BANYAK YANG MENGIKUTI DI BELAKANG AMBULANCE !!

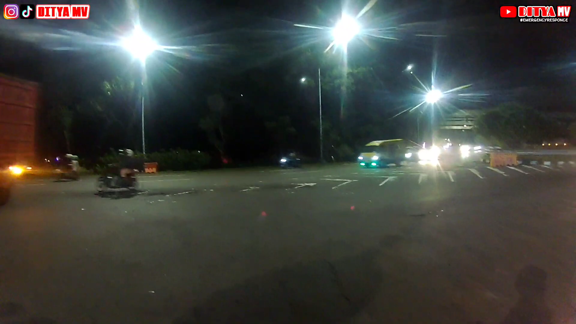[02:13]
Oke guys, itu rotatornya sudah kelihatan.
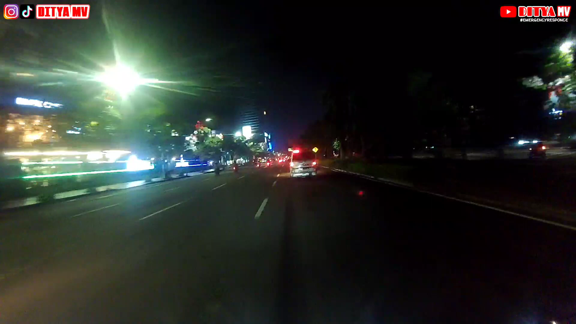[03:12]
Oke, jadi di depan nih ambulans dari RSU Arova yang bakalan kita bantu, tujuannya ke RSUD Dr. Sutomo.
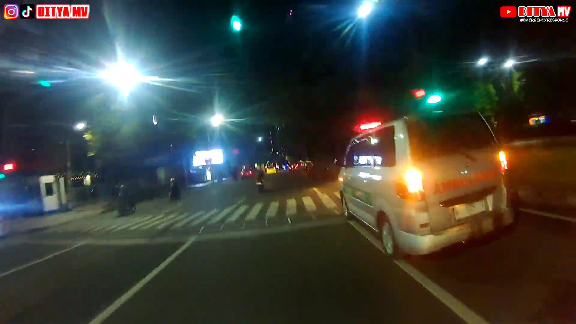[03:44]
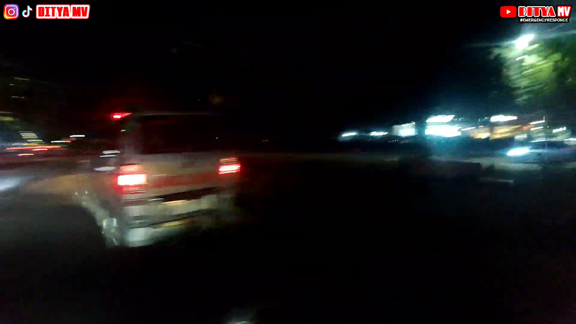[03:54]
Kelihatannya pada pasien 456, pasien aman, tidak terlalu terburu-buru, tapi kita tetap pantau dari pergerakannya ambulans ini.
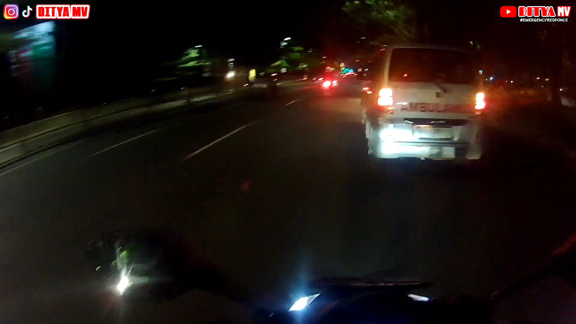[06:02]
Posisi kali ini mulai gerimis ya. Habis ini kita melewati daerah Royal Plaza,
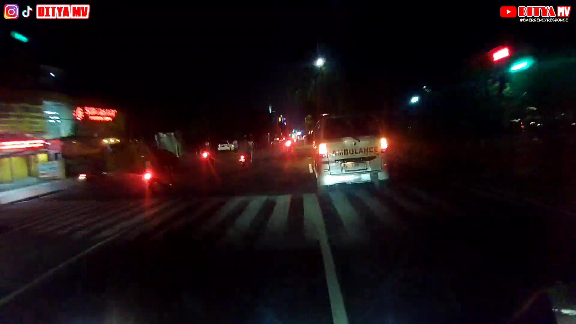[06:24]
RSI Ayani, setelah itu DTC Wonokromo.